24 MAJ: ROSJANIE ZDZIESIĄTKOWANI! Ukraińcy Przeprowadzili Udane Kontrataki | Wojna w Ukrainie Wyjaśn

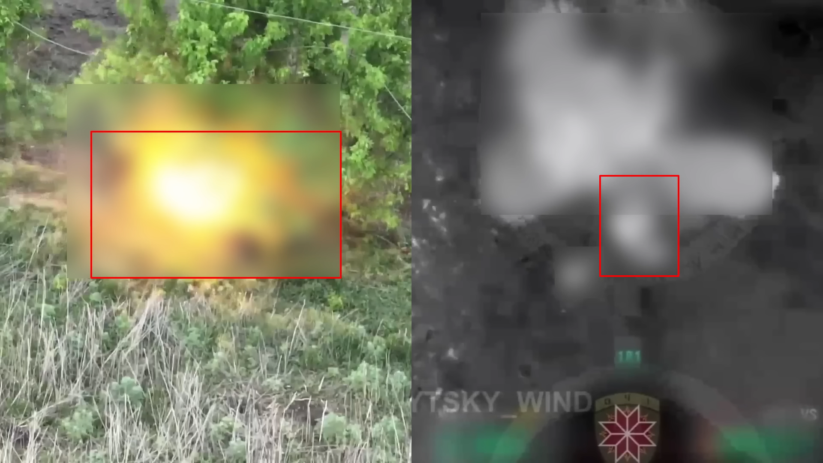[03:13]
Geolokalizowane nagrania pokazują, jak ukraińscy operatorzy dronów intensywnie atakowali rosyjską piechotę za pomocą dronów Kamikadze FPV w ciągu dnia i granatów zrzucanych z dronów w ciągu nocy.